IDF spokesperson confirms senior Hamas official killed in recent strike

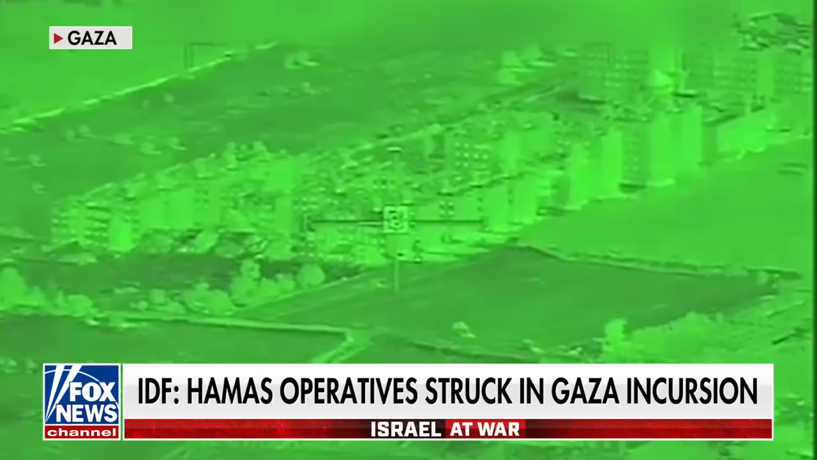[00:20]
Here we are continuing our operation. It's now day 21. And we are hunting the leaders, the perpetrators, the planners and the operators themselves.
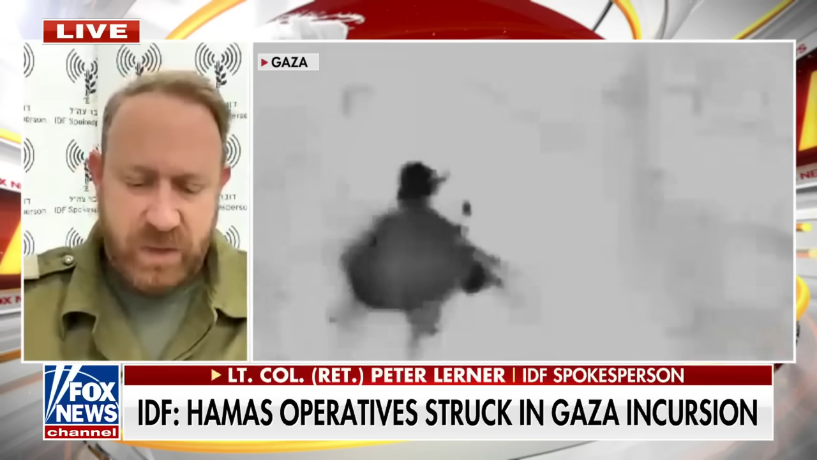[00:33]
And indeed, we just took out or announced that we had killed Matrat Mubasher, who is the head of a battalion in central Gaza. And, you know, this is the price they're going to pay.